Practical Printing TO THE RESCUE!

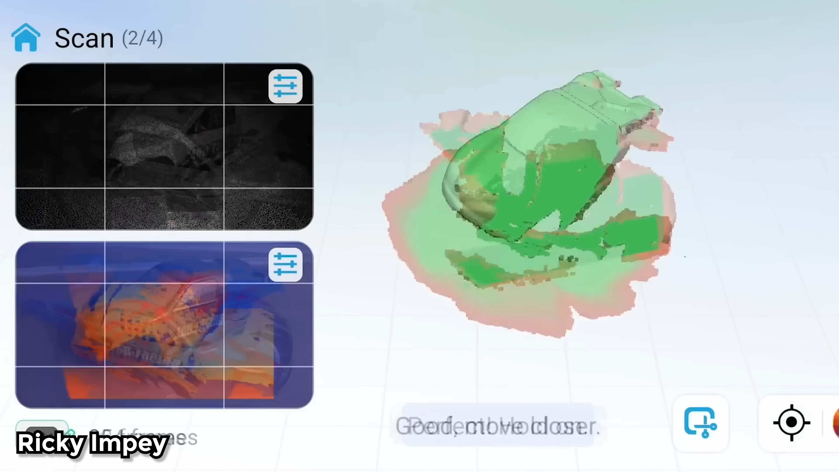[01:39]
There are scanners that can scan things that are smaller and then create the 3d geometry and then you clean it up and then you have something.